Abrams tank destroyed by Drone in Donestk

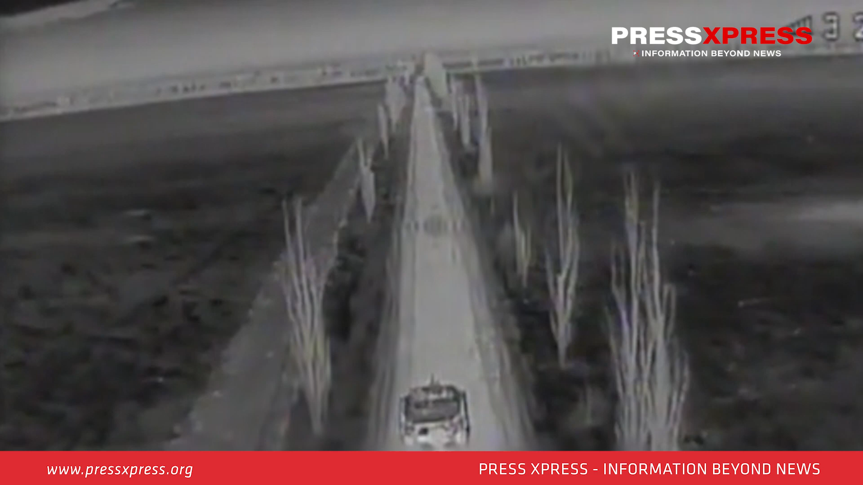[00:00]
In a video surfacing on Russian social media,
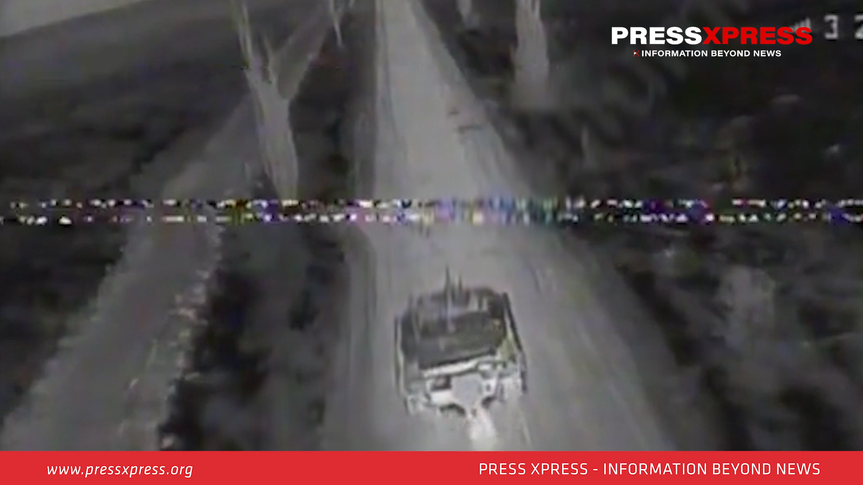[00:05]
United States made M1A1 Abrams tanks serving with the Ukrainian forces appears to have been destroyed with a drone near the Avtivka front.
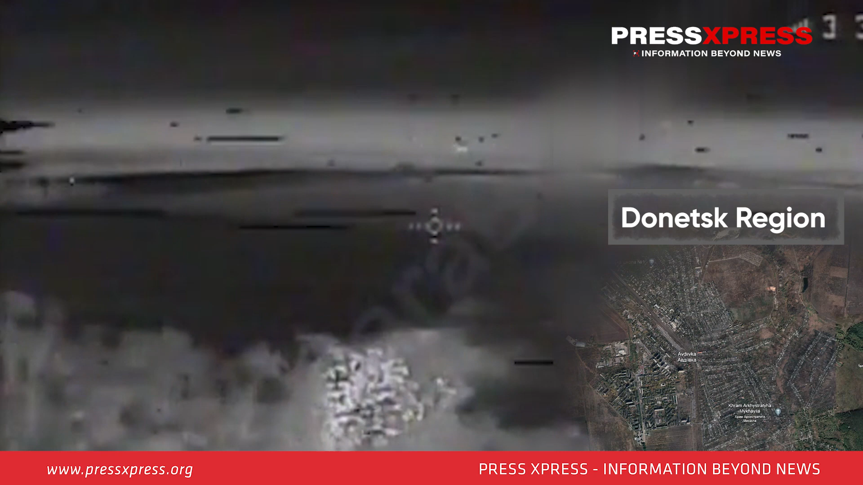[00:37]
shows a drone striking the tank's turret from the rear, followed by another strike as the crew attempts to flee the burning vehicle.